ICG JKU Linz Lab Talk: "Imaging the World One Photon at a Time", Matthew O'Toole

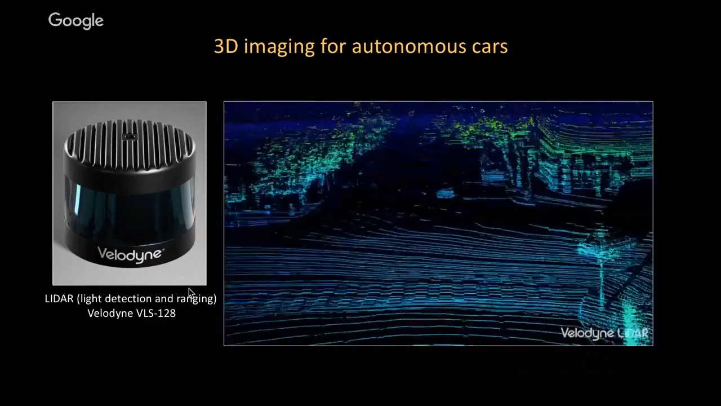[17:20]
And this 3D point is captured by sending out light into the environment and measuring the time it takes for that light to come back to a sensor. So here's an illustration of how these LiDARs work again. So here are LiDARs at the top of the car.
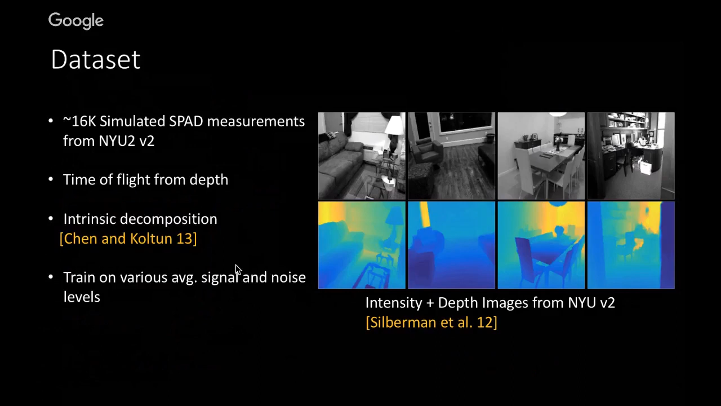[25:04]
We then use these simulated SPAD measurements combined with the ground truth depth and intensity in order to train our convolutional neural network to take as input these noisy histograms and these noisy or these intensity images, and an output, basically a representation of where the pulse should have been within the scene. So here's an illustration of what I mean.
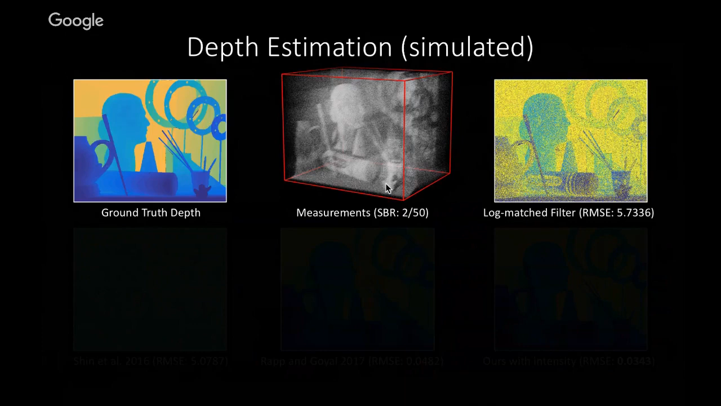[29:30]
So it just processes one histogram of information at a time, one temporal histogram of information at a time. And because it's ignoring spatial priors, it doesn't do all that well. Now, some of the methods by Shin et al., which followed up on the work and this initial work on first photon imaging, is very sensitive to the ambient light that's present here. So if you have too much ambient light, shinning at all doesn't work at all in this particular case. They have some more recent work that actually does fairly well. And it's able to, from a very noisy cloud of photon arrival times, produce a depth map that does pretty well.
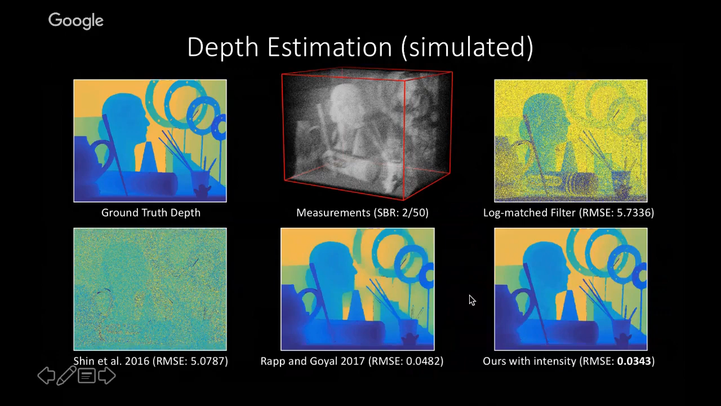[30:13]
But there are some artifacts here, which I'll point out a little bit. Our CNN-based approach combines the output from our SPAD with an intensity image and allows us to basically fill in the gaps that are missed by Rappin-Goyal's method. So specifically, there's regions within the scene where there might be no photons that are detected at all for these particular objects, or very few photons, I should say.
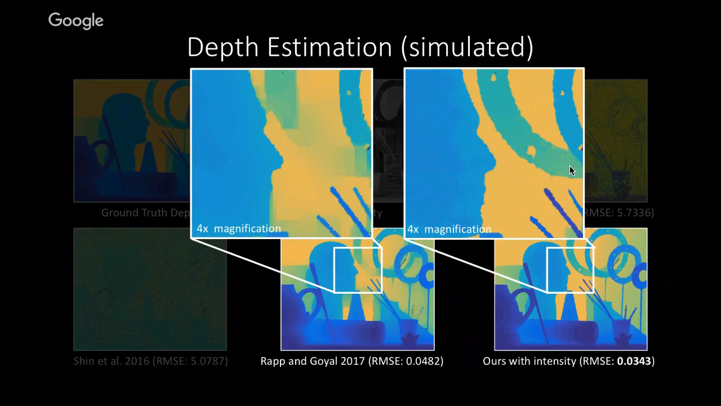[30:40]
to handle situations where you might not have that many photons to work with in order to recover this depth map.
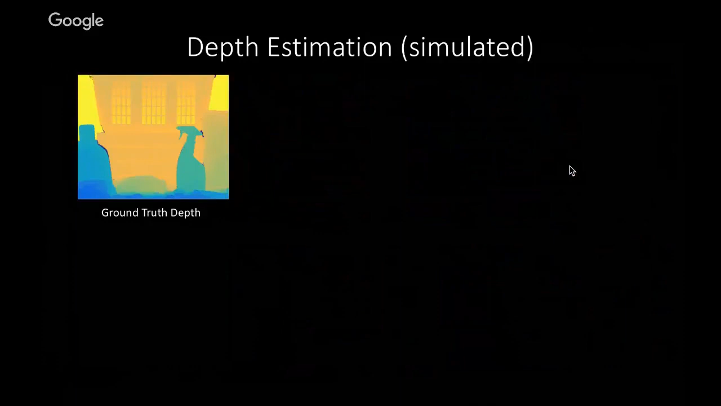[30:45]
Here's another example of a scene that we've simulated. So we simulated again the measurements, and there's around 2 photons arriving per pixel on average and about 50 ambient photons. Your log match filter, again, doesn't do so well because it's not taking advantage of spatial information here. Rappin-Goyal uses information across spatial regions within this image in order to help improve the denoising procedure.
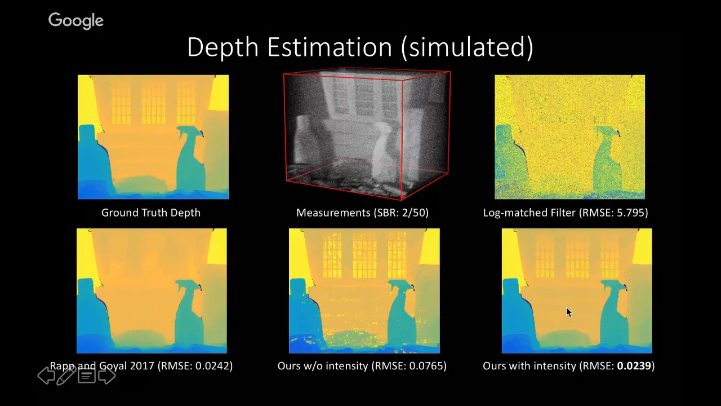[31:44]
It tends to be fairly noisy in certain regions, as you can see here. And that's where our intensity image can really, really help. So our intensity image can basically fill the gap and allows us to get pretty good depth reconstructions all around here in this particular case. So we want to actually see whether this worked in practice.
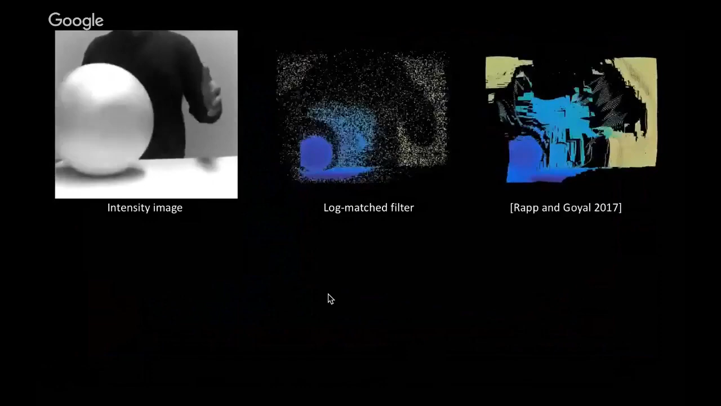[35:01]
These artifacts are due to priors that Rapin Goyal has implemented into their algorithm, their optimization procedure, which smooths out values across the scene.
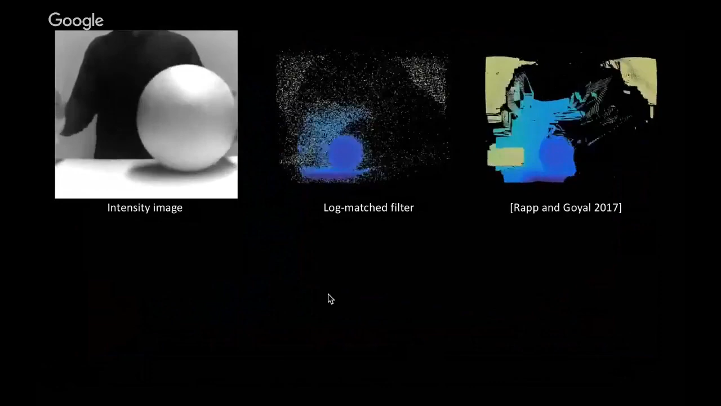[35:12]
And as a result, you get these blocking nature in the depth map that's reconstructed.
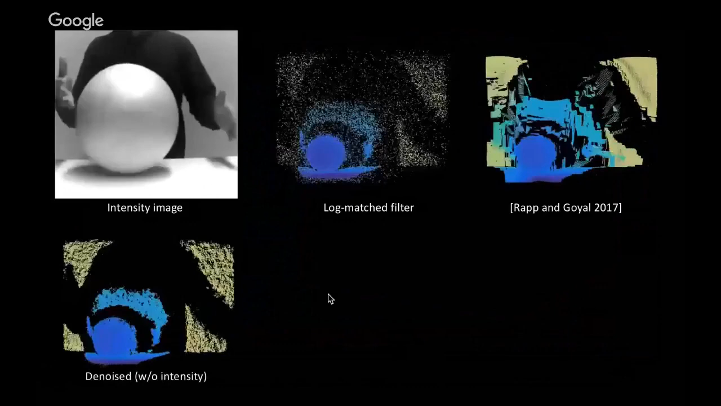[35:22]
Now, here's what our CNN actually outputs. So this is an example of what our CNN can produce without an intensity image. And here's how our CNN performs with an intensity image.
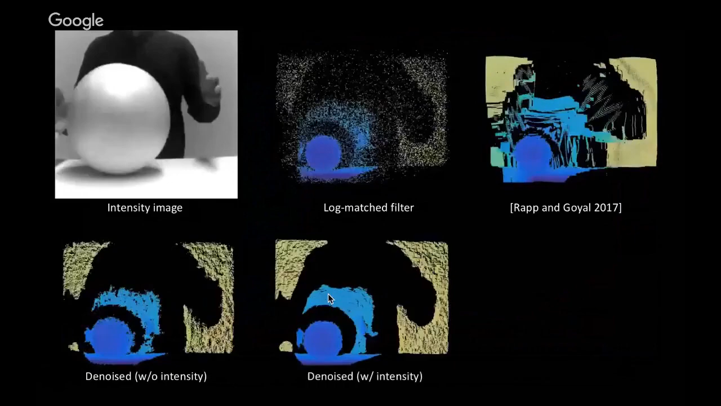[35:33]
So it does a little bit better in this case, but it works pretty well in both cases, regardless of whether you're using an intensity image or not. Now, finally, we also use the intensity image and our third architecture to try to produce a higher resolution depth map.
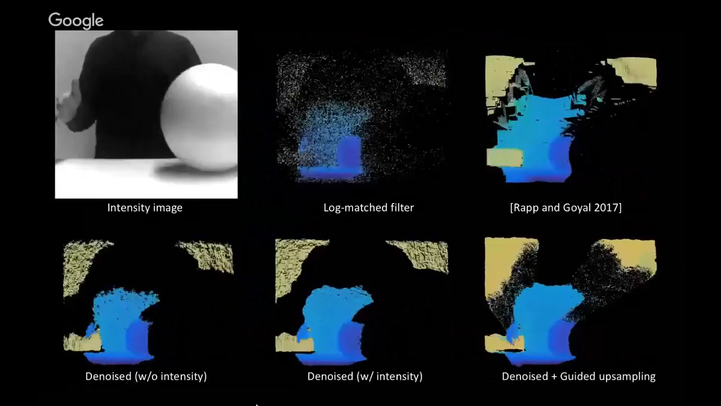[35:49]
And so you get a much denser
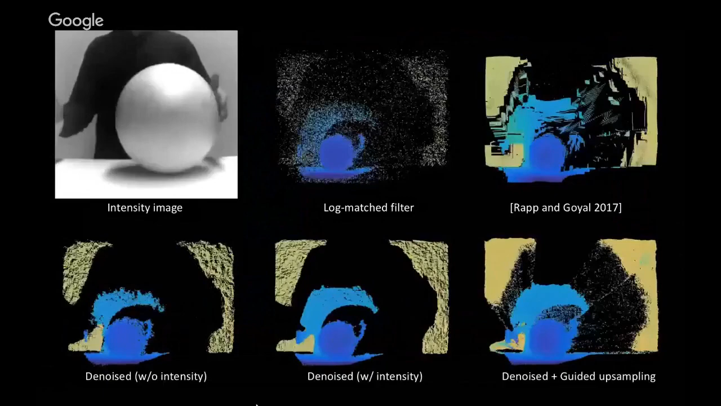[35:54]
representation of the geometry within the scene, which is nice.
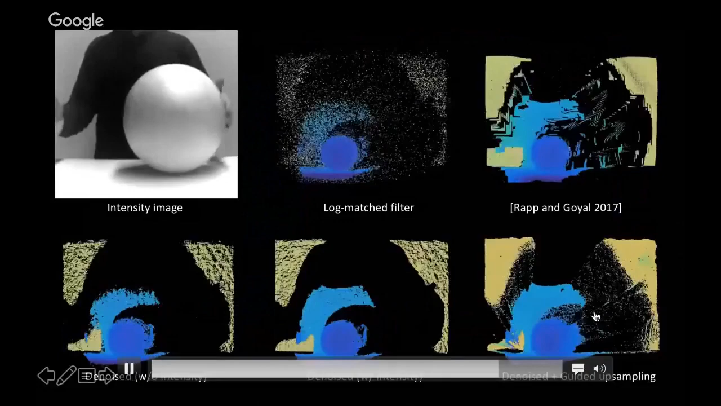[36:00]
It unfortunately also introduces some artifacts that we're currently not able to handle. So you can see there are these points that are flying around in the space.
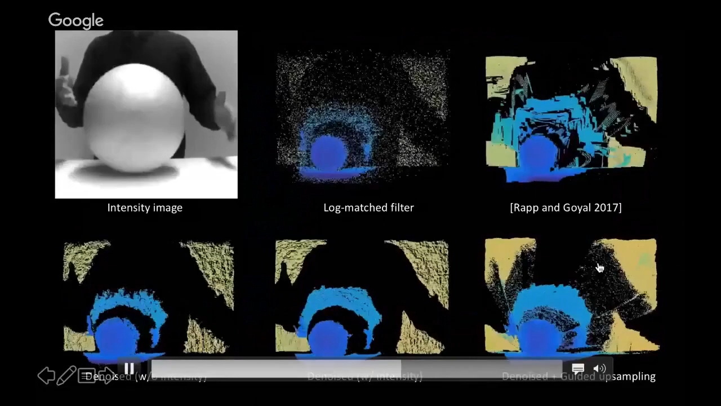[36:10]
These are due to discontinuities between the foreground geometry and the background geometry. And when we upsample the depth maps, there's some blurring that goes on, producing these flying pixels.
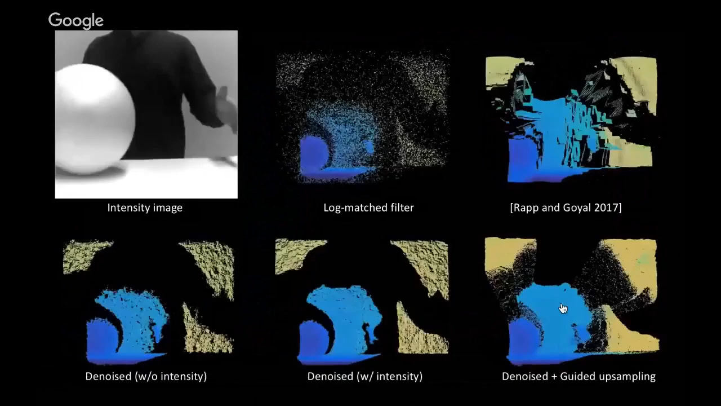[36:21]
But ignoring that, the rest of the scene is producing a fairly accurate geometry of the scene and doing so in a very dense manner.
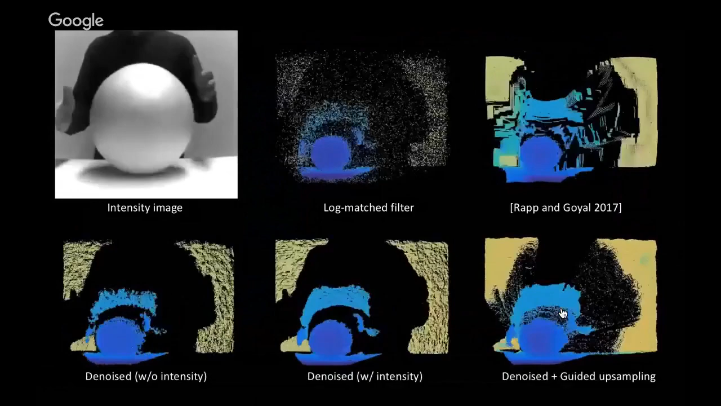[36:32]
So here's another scene where we cranked up the background detections a little bit more. So there's more ambient light here.
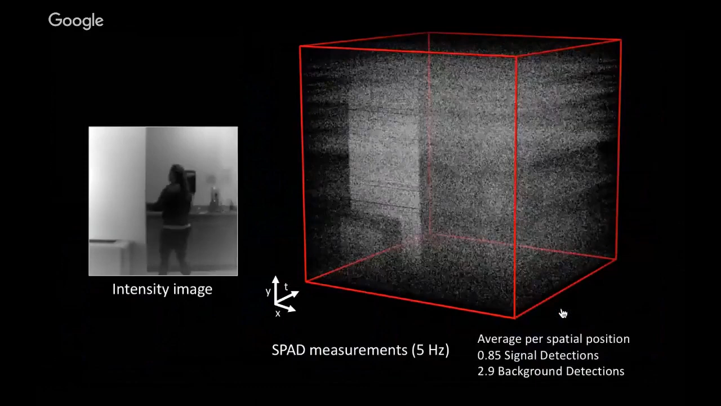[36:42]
And so it's a little bit harder to see what's going on here. There's a lot more ambient photons corrupting the measurements. And even in this case, we can do fairly well.
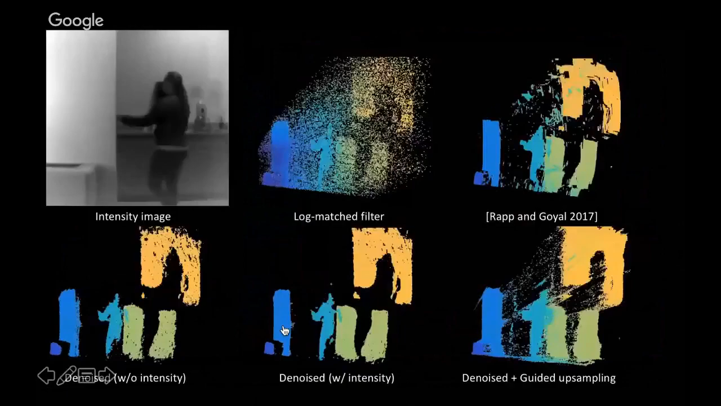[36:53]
So again, log match filter produces pretty noisy results. Rapin Goyal is pretty blocky, and the CNN does pretty well here.